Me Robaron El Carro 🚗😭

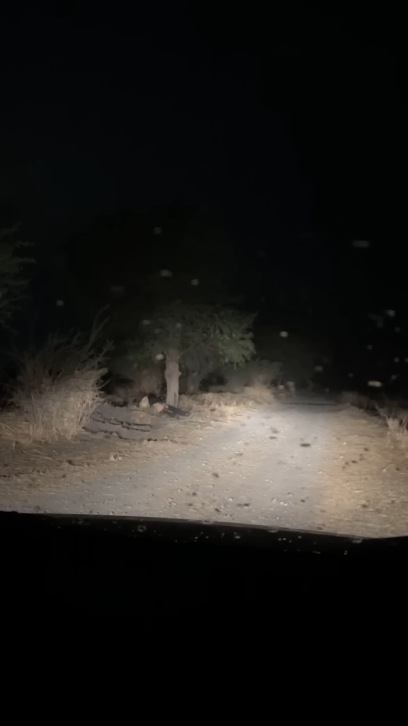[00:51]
¿Qué será, Liz? No sé. Se ve como una persona. ¿Eh? Se ve como una persona. Y está lloviendo, ¿eh? Está lloviendo.